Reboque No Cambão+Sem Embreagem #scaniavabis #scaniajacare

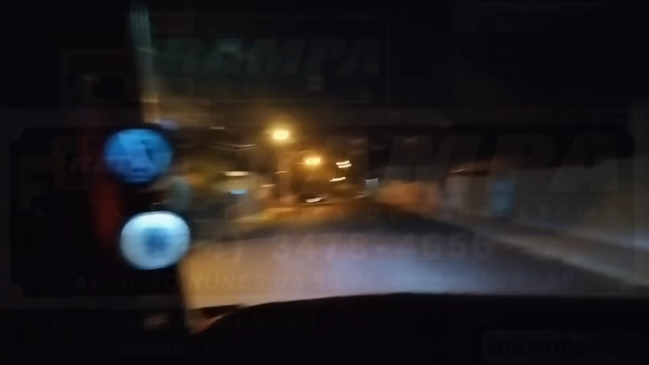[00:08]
Socorreu, mano. A desembreia lá parece que não deu pra chegar, não, galera.
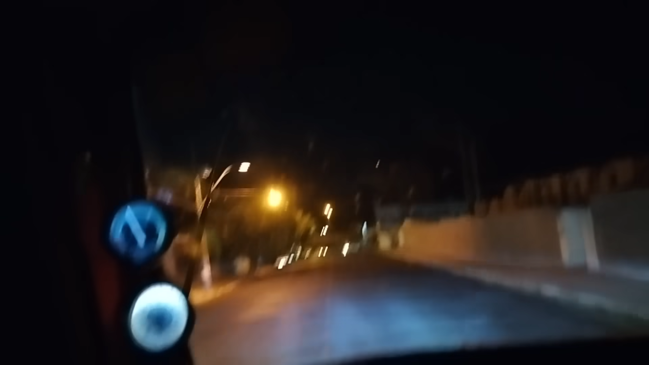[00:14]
Acabou ficando no meio da estrada. Tô indo lá socorrer com o Jack. Vamos ver se nós conseguimos rebocar a terra em casa. Tem mais ou menos. Ah, mas é uns 60 km ainda aqui lá. Bora lá, agora é quase 7 horas da noite.
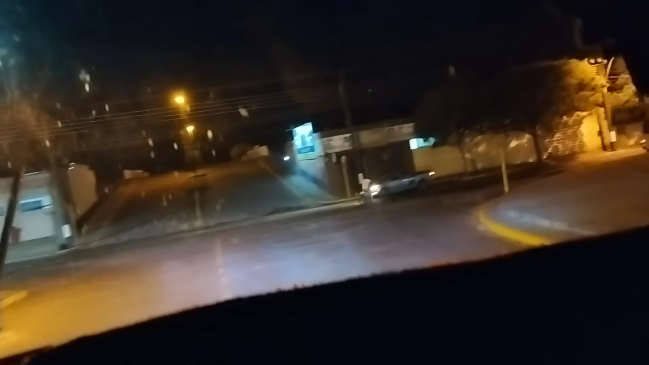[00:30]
Vai dar bom. Aí, galera, acabei de chegar aqui, ó. O Jack Sam quebrou aqui, ó. A desembreia.
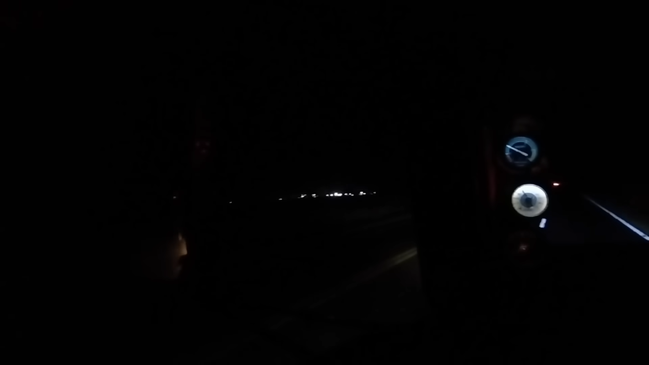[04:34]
Cuida. Passando, chegando aqui em Clementina. Devagarote, galera, devagarote, que não precisa pressa, né, não? Dá uma paradinha ali na frente ali pra nós conferir. E acabar de chegar, com fé em Deus aí.